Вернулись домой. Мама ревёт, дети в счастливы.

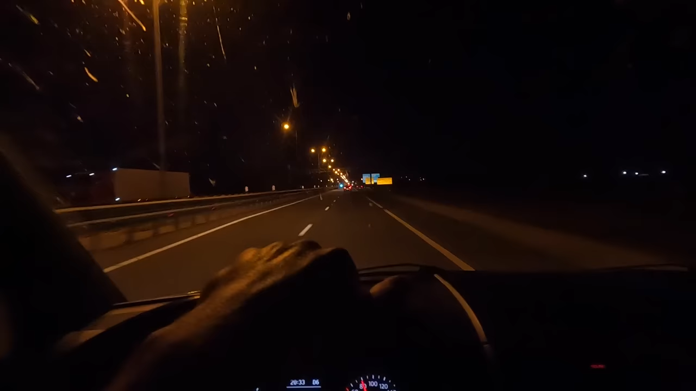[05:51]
Так, мы подъезжаем к Ростову. Ну так, да, плюс-минус он Воронеж, появился Москва. Сейчас у нас будет первый платный участок, чтобы вы понимали. Последний раз по платному участку ездили, по-моему, в августе того года. Вот, когда мне шлагбаум ударил по крыше. Мы тогда поехали в Беларусь. И после этого я даже свой этот транспортер выкинул и сказал: идите вы в задницу. Вот.
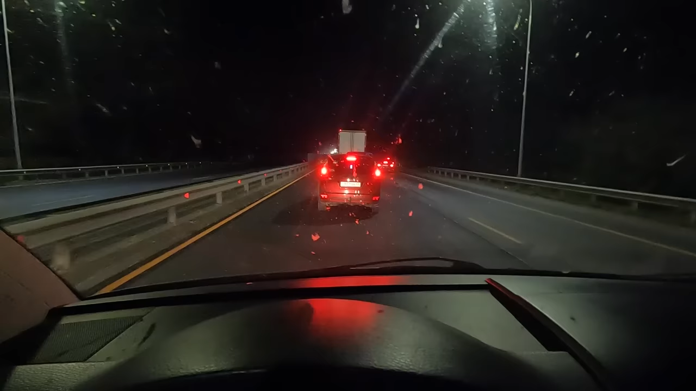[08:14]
Какого хрена? Мы уже стоим минут 40, понимаете? И еще стоять минут 30, наверное. Если не больше. Как вообще здесь такое происходит? Почему, блин? Ну, справедливости ради хочется сказать, что молодцы. И наконец-то сделали дорогу, которая идет вокруг Ростова. Теперь мы не заезжаем в Ростов, а просто по платничку катимся вот так вот. С хорошей нормальной скоростью, без остановочек.